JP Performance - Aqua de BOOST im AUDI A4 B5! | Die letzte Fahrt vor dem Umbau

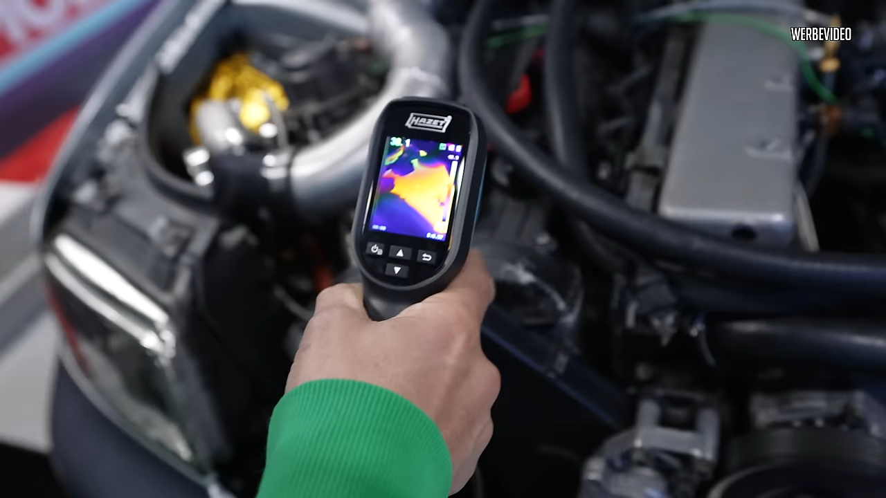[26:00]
Was muss ich machen? Da steht die Temperatur oben links. Ah, 39.
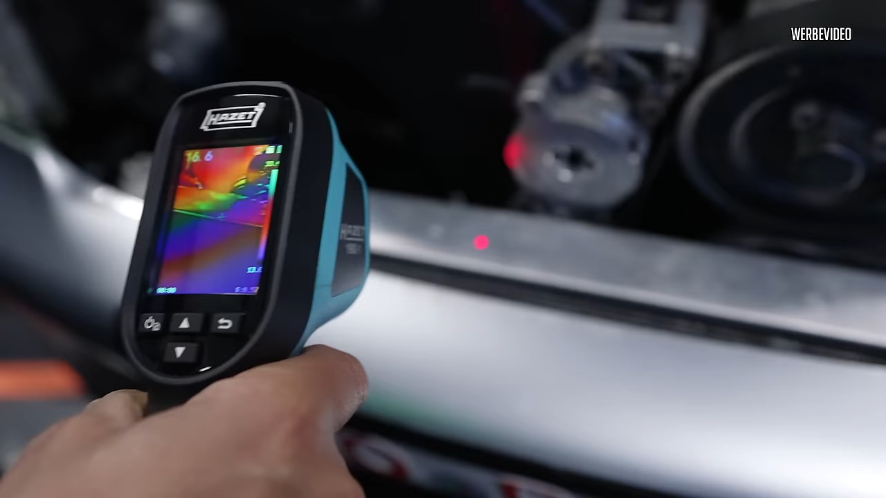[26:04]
Der hat nur 16 Grad. Jo, der hat wirklich 16 Grad. Ja, weil wir die Lüftung. Okay. Nein. Wie soll das denn gehen? Mach mal da oben.
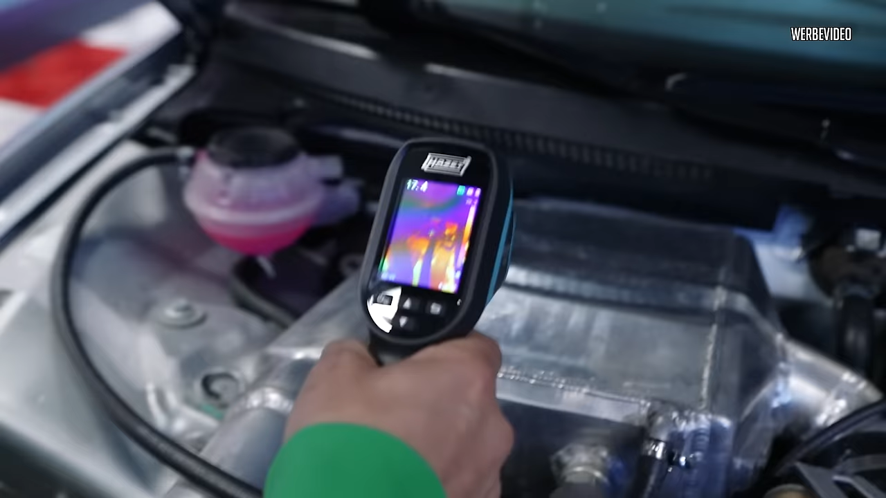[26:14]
Das ist 14, 12, 13, 11. Ich hätte gesagt, es ist viel kühler.